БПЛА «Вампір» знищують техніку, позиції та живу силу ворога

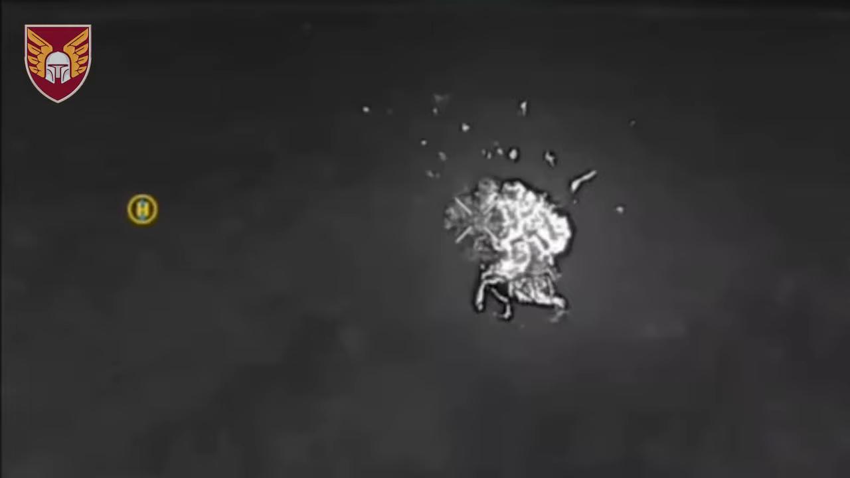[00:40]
вже на ураження цілі ми співпрацюємо з «Мавіком» і подають нам точні координати ворога,
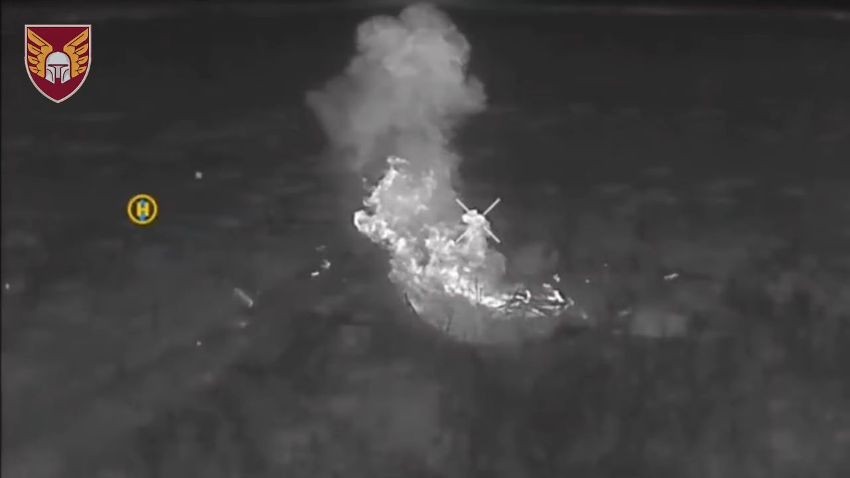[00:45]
які ми вже пізніше уражаємо. Вампір саме більше ефективний уночі через те, що він споряджений тепловізором,
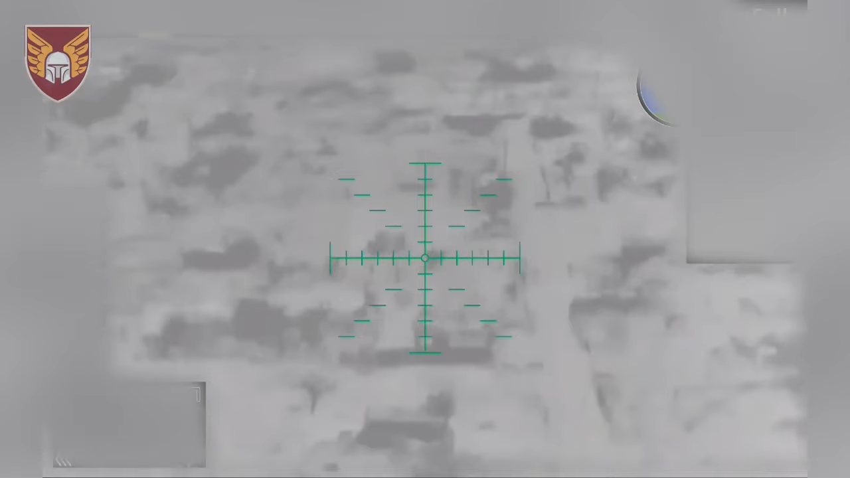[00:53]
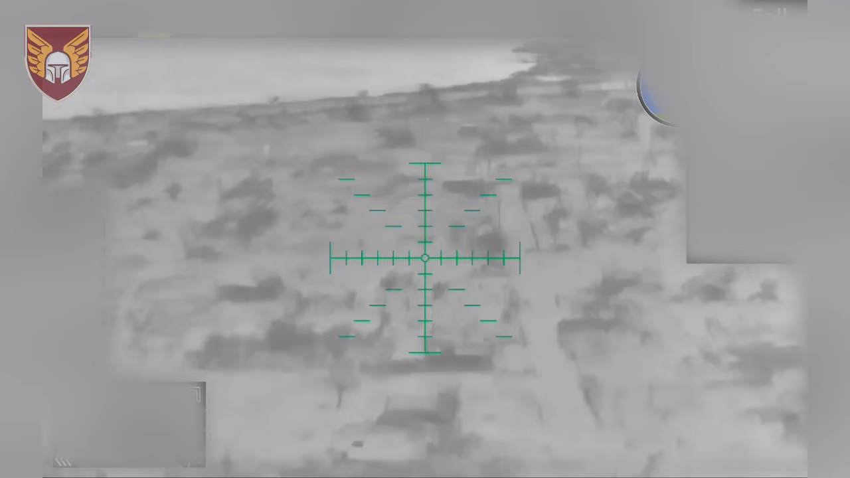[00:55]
який досить добре себе показує саме в роботі уночі, та як він і для ворога менш помітний.
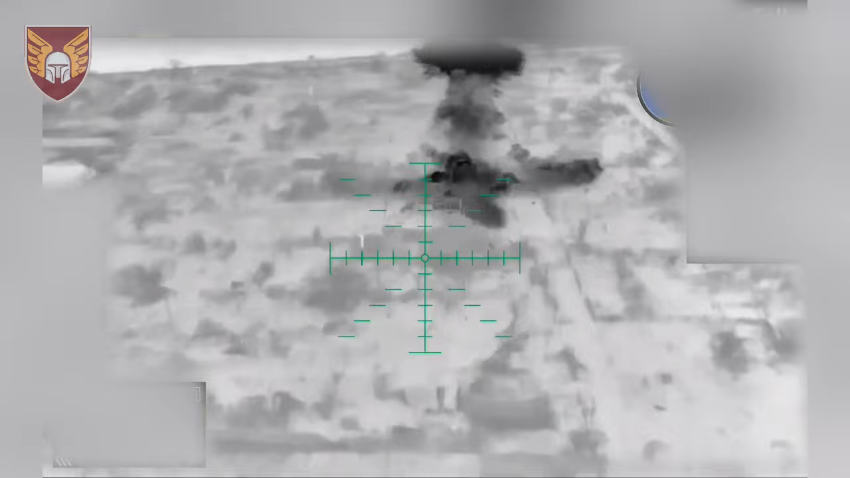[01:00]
Його максимальна вантажопідйомність 15 кілограм, його ефективна вантажопідйомність до 12 кілограм.